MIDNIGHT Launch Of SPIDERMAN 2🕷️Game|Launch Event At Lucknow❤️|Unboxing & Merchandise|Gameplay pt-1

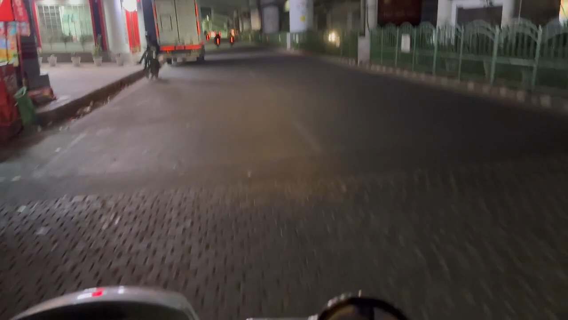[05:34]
अरे मैया के ये तो और बना दिए ब्रेकर ही नहीं ने।
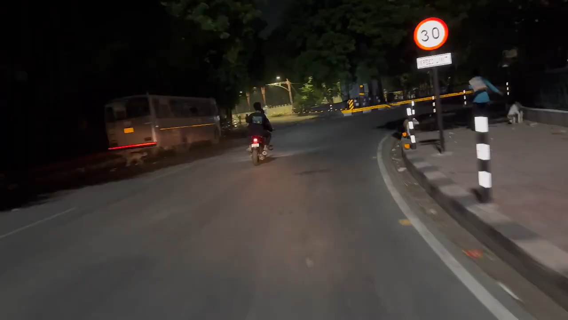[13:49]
अबे ये लोग क्या रोड रैश खेल रहे हैं क्या